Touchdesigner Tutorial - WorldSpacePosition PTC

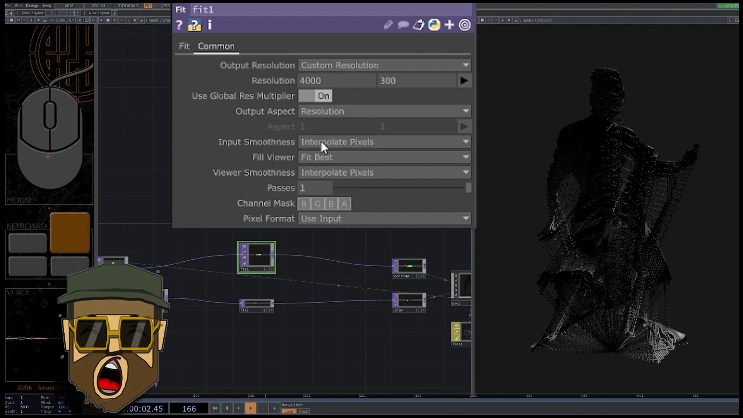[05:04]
I choose the mipmap interpolation for the position.
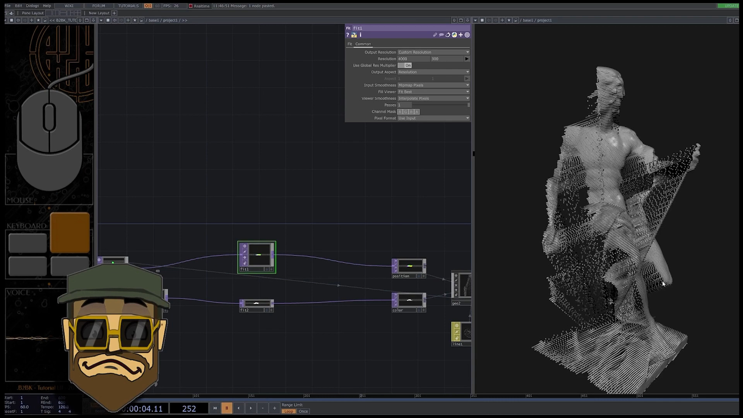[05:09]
We now have to deal with another artifact created by this interpolation. Lots of points are try to go to the origin of the scene.
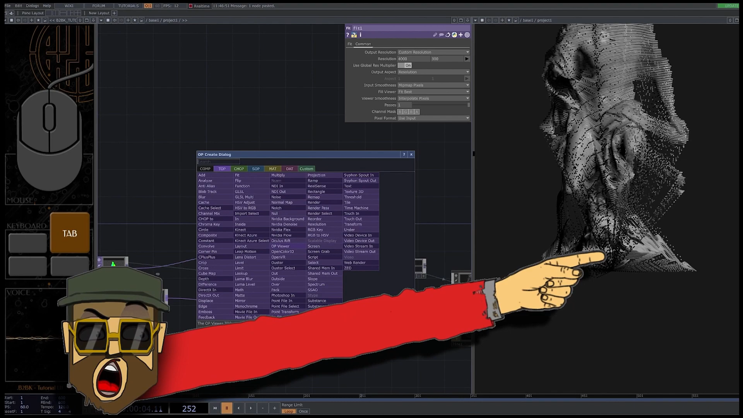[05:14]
We have to delete every point who don't have a pure white alpha. We create a threshold top, alpha, 1, and a multiply top to get rid of these bad boys.
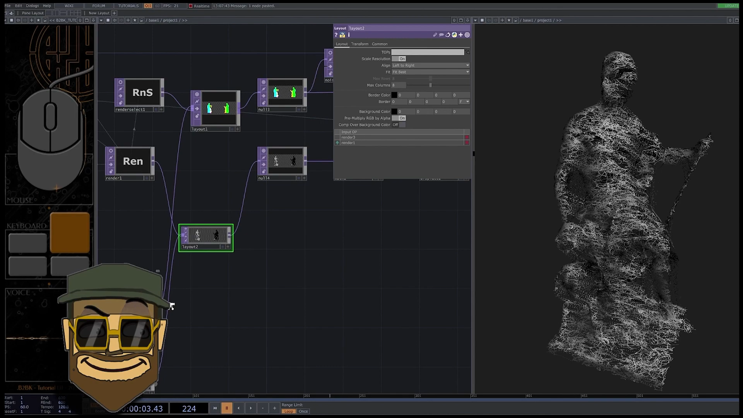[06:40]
It's time to play with some parameters, in the noise, in render resolution, displacement, to get a large variety of results.